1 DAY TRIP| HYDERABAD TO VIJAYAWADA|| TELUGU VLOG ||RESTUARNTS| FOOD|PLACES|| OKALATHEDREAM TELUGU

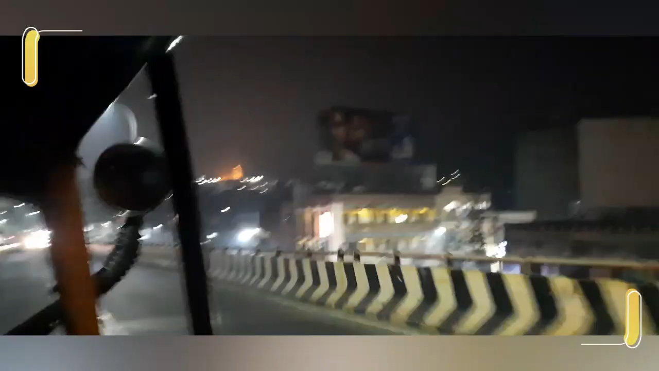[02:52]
సో ఆటోలోనే మేము టెంపుల్ వరకు వెళ్ళామన్నమాట. సో ఇక్కడ మీకు గోపురం కనిపిస్తుంది కదా, గోల్డ్ కలర్ షైన్ అవుతుంది. సో అక్కడికే మనం వెళ్ళేది.